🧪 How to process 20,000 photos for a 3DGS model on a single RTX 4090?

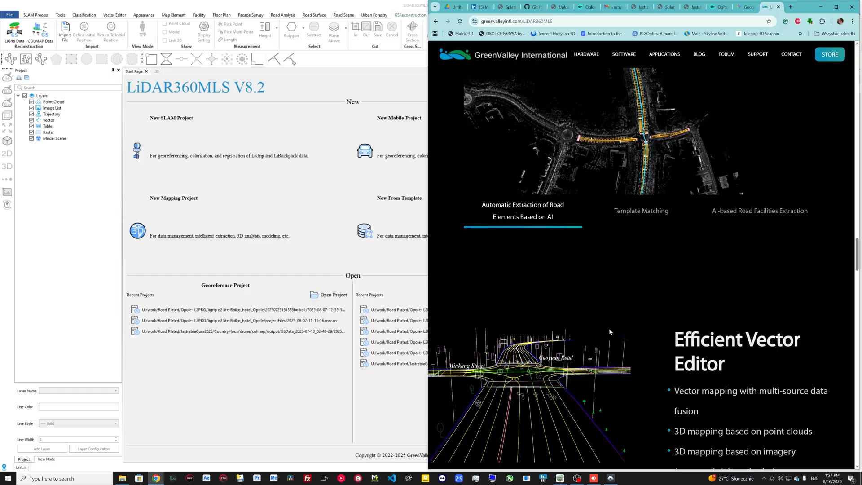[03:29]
solution and they have this fantastic solution for
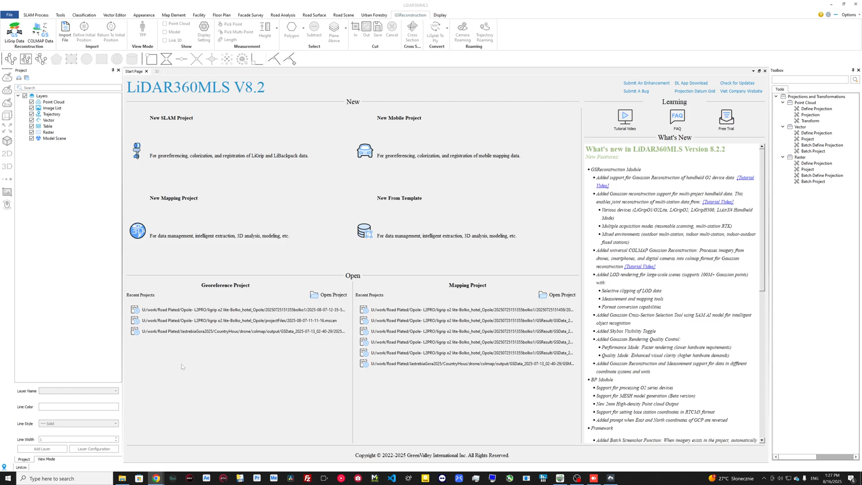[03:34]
training a huge amount images on a single GPU this is
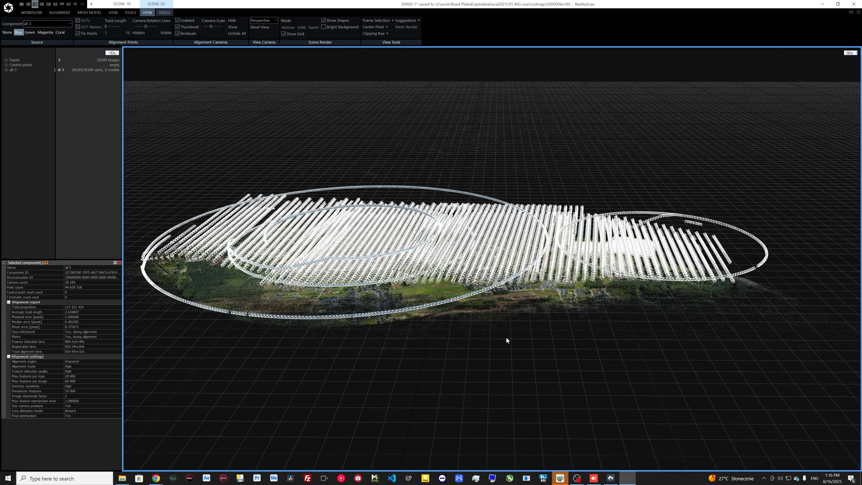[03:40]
a column map data and all these 20,000 images align it in reality
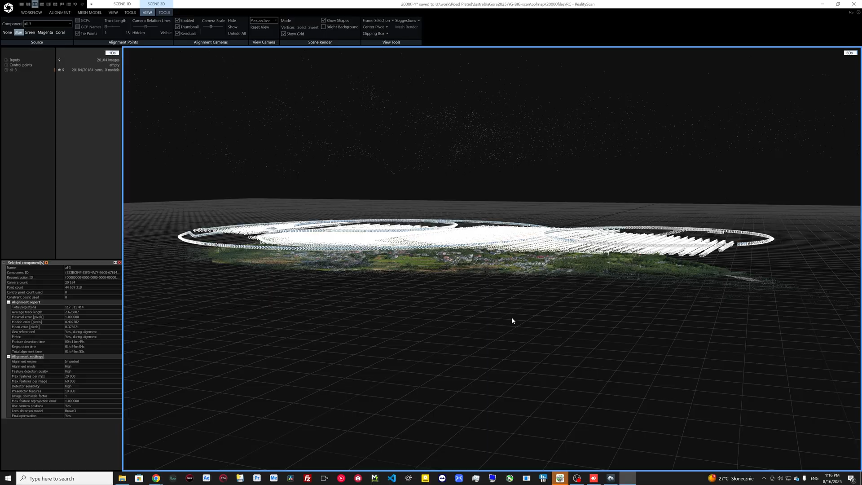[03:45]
scan real capture here you can see the
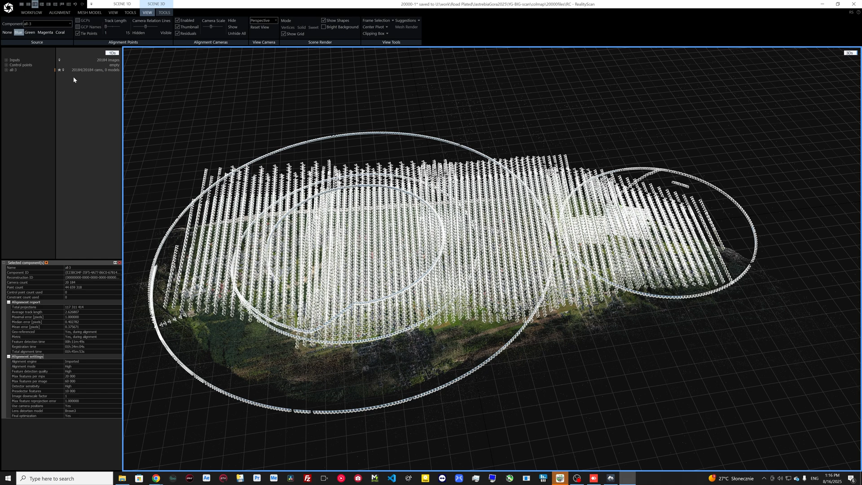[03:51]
point cloud all images align it in very good quality of alignment you can use it in any other software in any your research